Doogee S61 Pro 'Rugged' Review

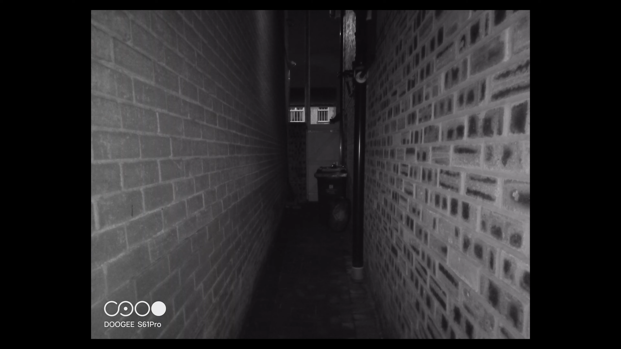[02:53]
I mean it's quite a unique feature to have but with such a wide field of view and the fact that you can't record video it's only stills,